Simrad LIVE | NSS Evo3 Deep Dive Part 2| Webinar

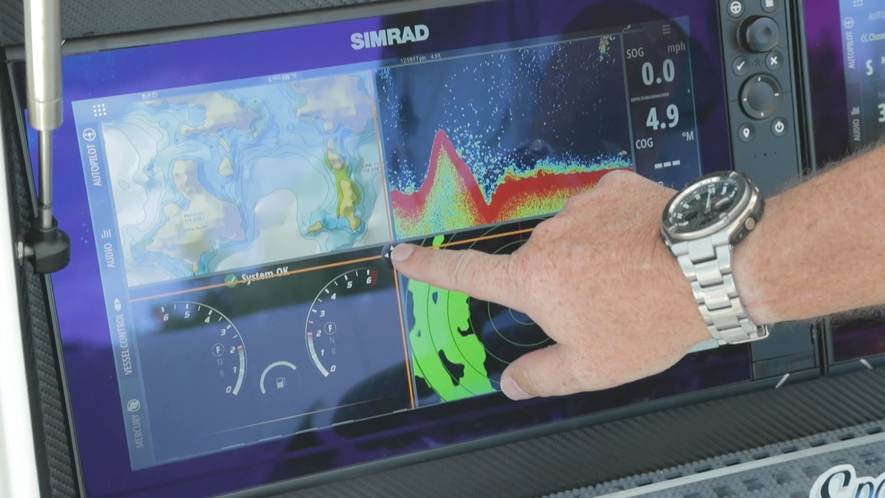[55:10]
So if it's not that important, I can shrink it down a little bit. So you have the ability to change all that information. So whether it's as a tile built into a split screen or a full page, or whether it's a sidebar.
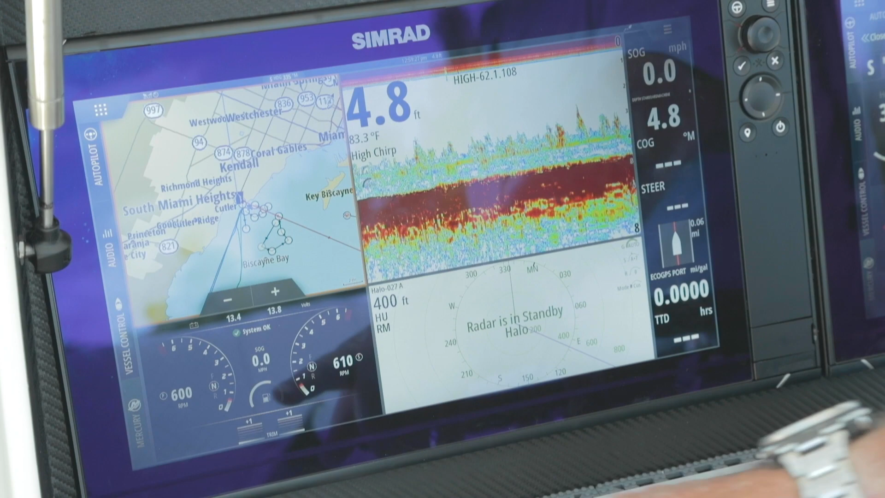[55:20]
On screen: depth 4.8 ft, water 83.3°F
Now with Mercury, you'll also notice some vessel control information here.
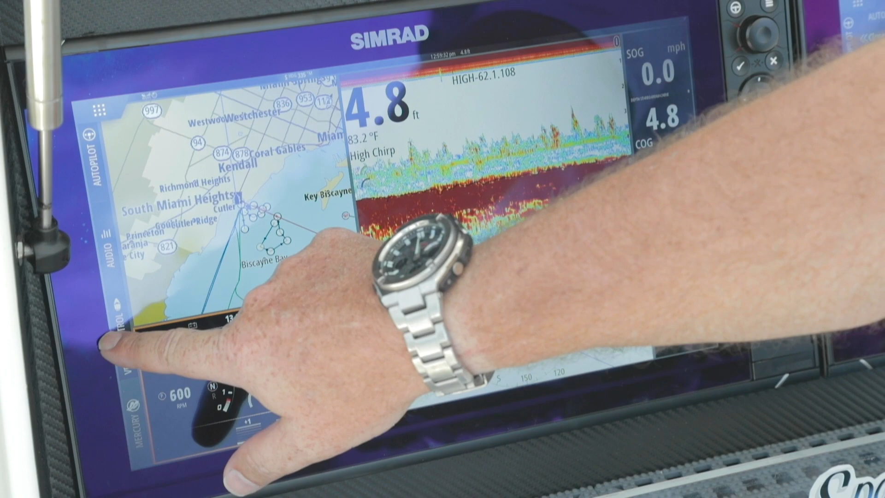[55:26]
On screen: depth 4.8 ft, water 83.2°F
Here's where we can do cruise control, we can do troll control. Also their active trim modules, we're able to control them from here. As well as, if you're using the Mercury with a joystick, you have to use the Mercury Autopilot. We will access the Autopilot as well.